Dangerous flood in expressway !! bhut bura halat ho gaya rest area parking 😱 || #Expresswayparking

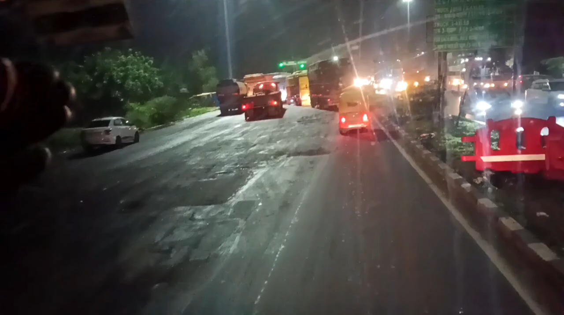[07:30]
के पास में इतना रोड टूटा हुआ है भाई और जाम देखो भाई टोल के उपर आप इस बार कितना लंबा जाम लगा हुआ है भाई और यह गाड़ी भाई
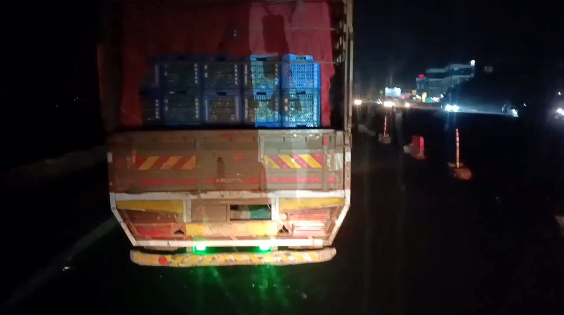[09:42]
हाथ निकाल दिया अभी अपनी गाड़ी रुके यह ना रुके वह अपनी टैंशन है भाई
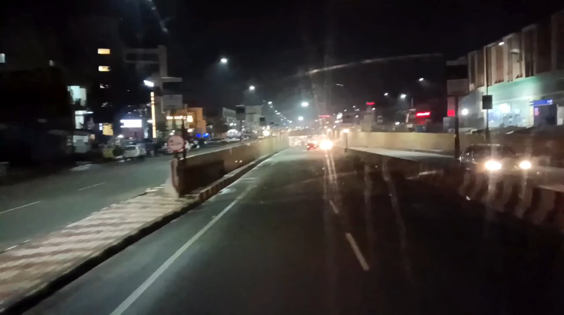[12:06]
उपर अगर आप देखोगे तो मैसाना सीटी है भाई और निच्चे बना हुआ है बहुत काफी बड़ा अंटरपास भाई यह देखो
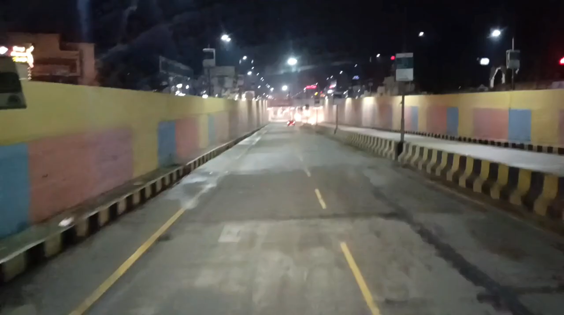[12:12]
और कलर भी भाई बहुत सुन्दर कर रहा है लेकिन यहापे सिमिटेड रोड है न भाई इसलिए कैमरा हिलर है कि यह देखो भाई